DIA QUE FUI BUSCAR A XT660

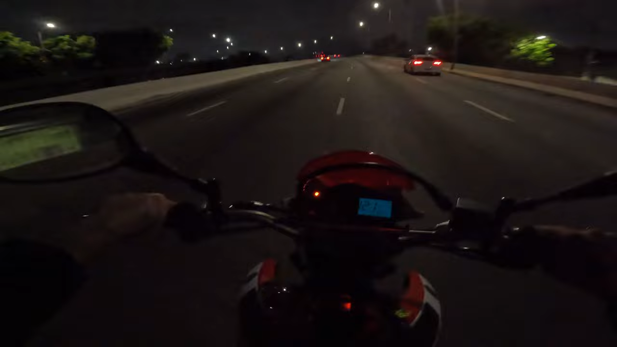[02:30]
O posto tá longe, hein, mano. Não sei se vai chegar, mano. Mas acompanha.
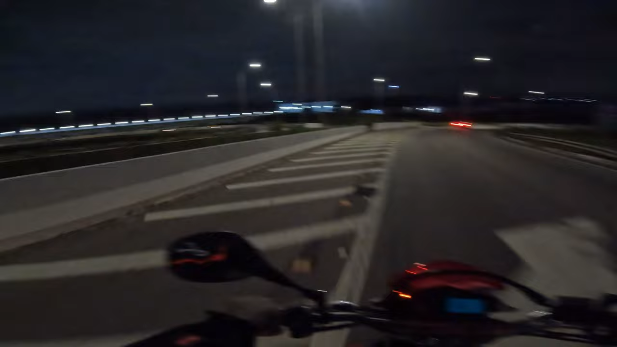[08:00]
Nossa, não vai ter como passar aqui não.
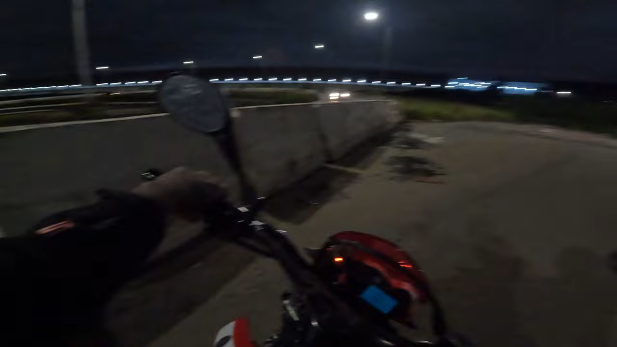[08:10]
Sem chance.